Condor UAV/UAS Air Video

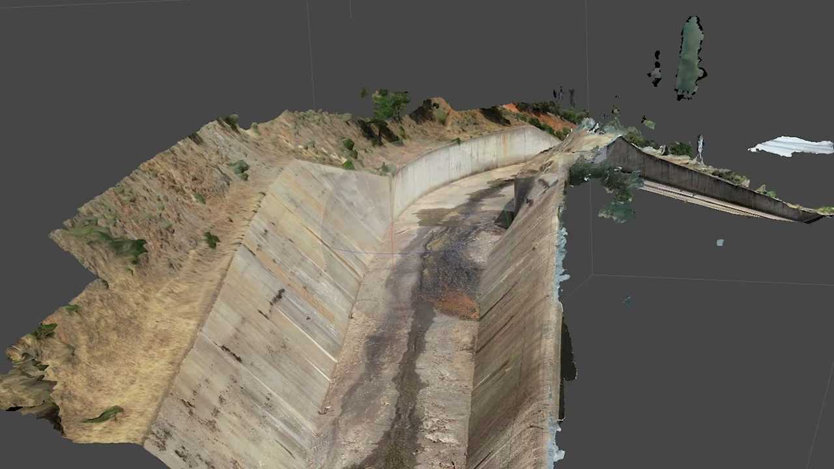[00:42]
What you're seeing underneath the photorealistic model is the triangular irregular network or TIN model.
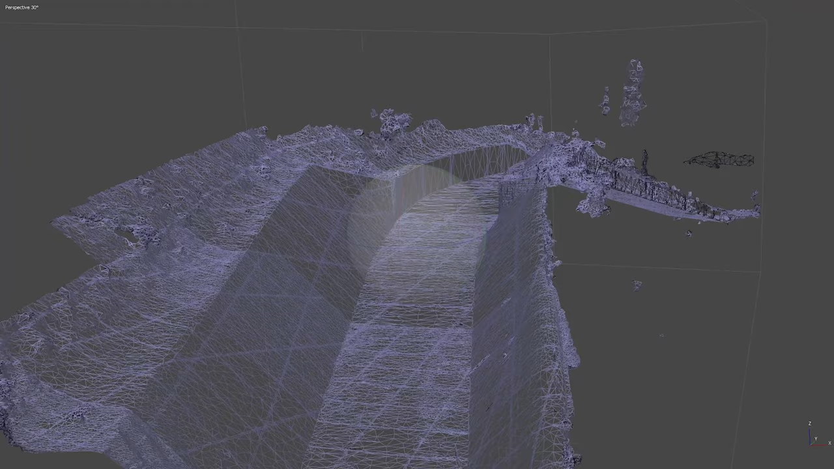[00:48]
This allows me to actually accurately determine this is where I want to work, this is where I want to put my improvements in.